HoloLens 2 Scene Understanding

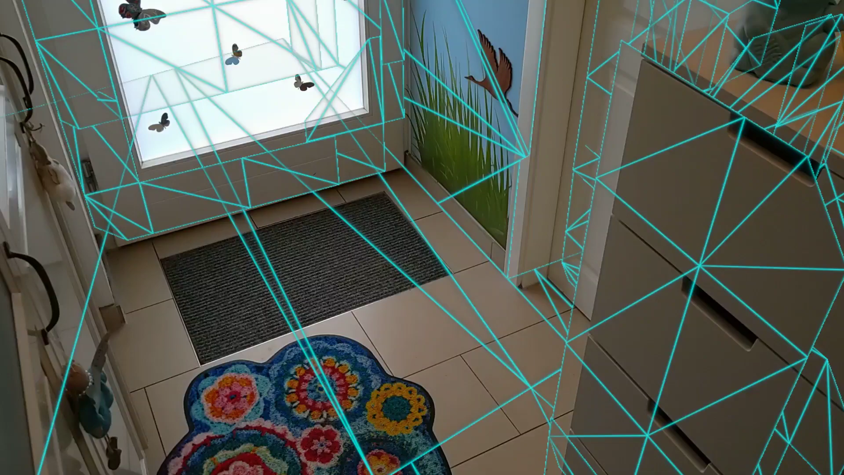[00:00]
Hey, welcome to this quick walkthrough of the Scene Understanding SDK for the HoloLens 2. So the Scene Understanding runtime of the HoloLens 2 provides you more structured information about your environment, right?
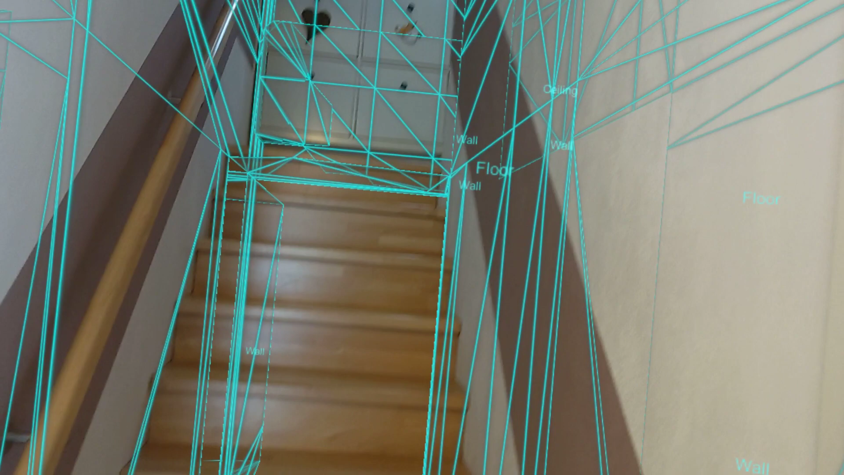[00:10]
So as you can see, it will put labels on these objects.
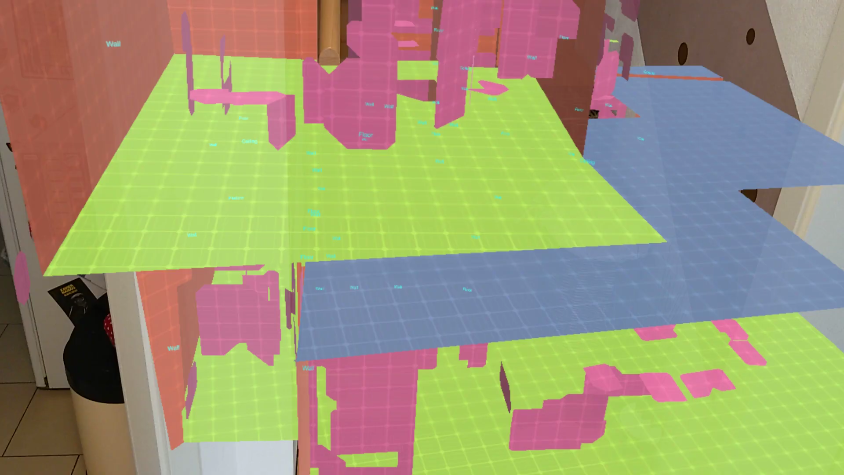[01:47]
Yeah, there we go. So this would show you the whole scan, what you got before.